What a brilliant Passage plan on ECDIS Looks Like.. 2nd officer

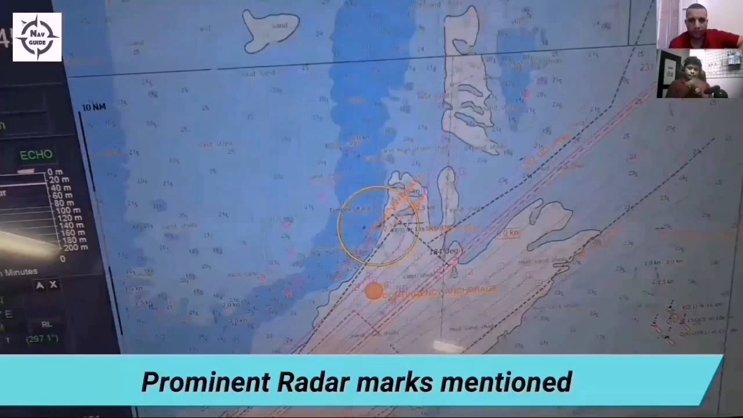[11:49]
Prominent radar marks are pointed out. Parallel index lines. They should not be from any floating objects.